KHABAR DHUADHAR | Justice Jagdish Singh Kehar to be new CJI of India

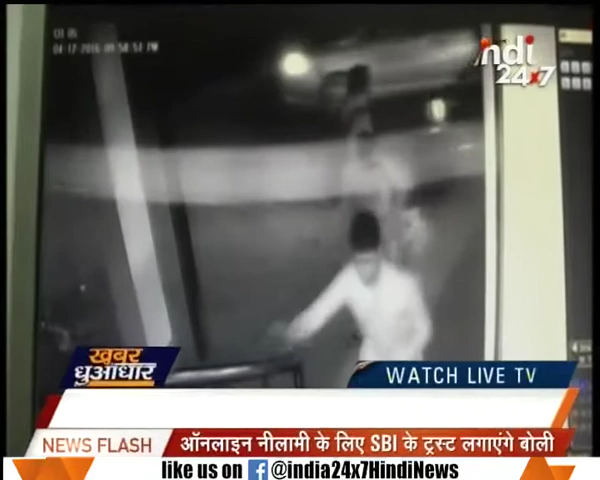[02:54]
रवीबार को सड़क पर गाड़ियों की चक्तर के बाद गोली मारकर धीपक की हत्या कर दी गई